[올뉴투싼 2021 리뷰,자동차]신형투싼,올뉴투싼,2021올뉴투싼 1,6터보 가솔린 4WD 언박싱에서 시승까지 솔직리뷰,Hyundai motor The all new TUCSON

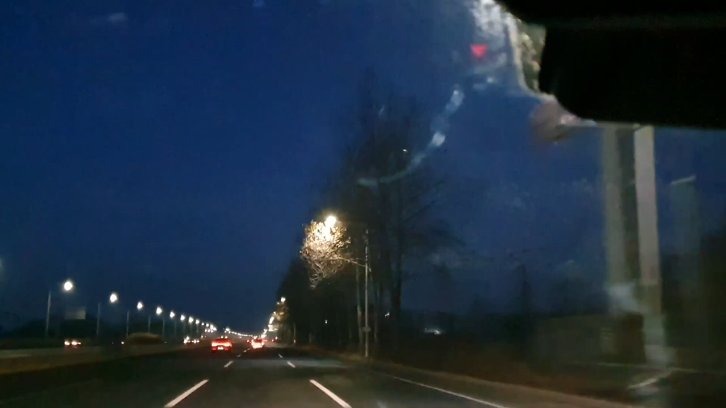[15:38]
테스팅 30km 하고 나서 그 이후에 바로 제가 계속 하고 있습니다 제가 차를 탄 것은
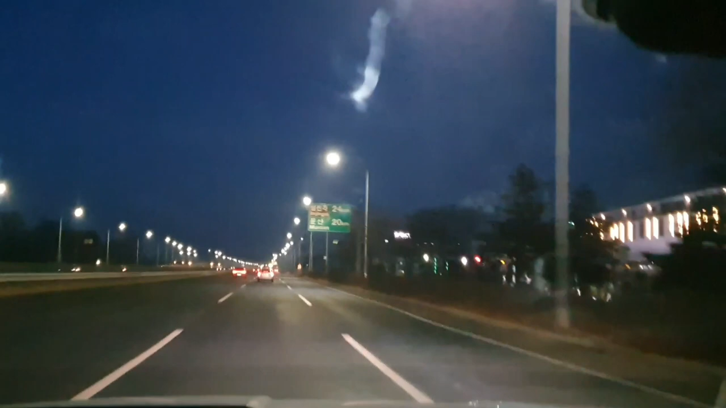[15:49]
30km 부터 시작이 됐다 보시면 되겠습니다 주행거리 30km 거의 문산판문점 임진각
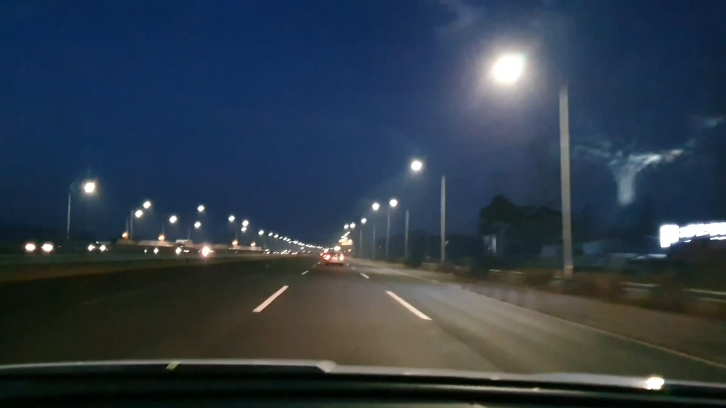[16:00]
들어가는 깔림길에 들어왔습니다 언덕이 있는데요 농로 지나서 언덕으로 살짝 올라가 보겠습니다 아
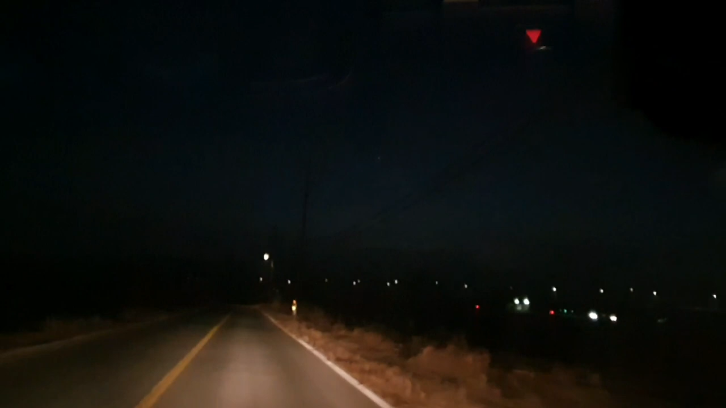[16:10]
스무스하게 잘 올라갑니다 아 세단 조금 차이가 있는 듯합니다 언덕을 올라간다는 느낌 없이 그냥 잘 올라가네요 조금만 더 가면 오늘 목적지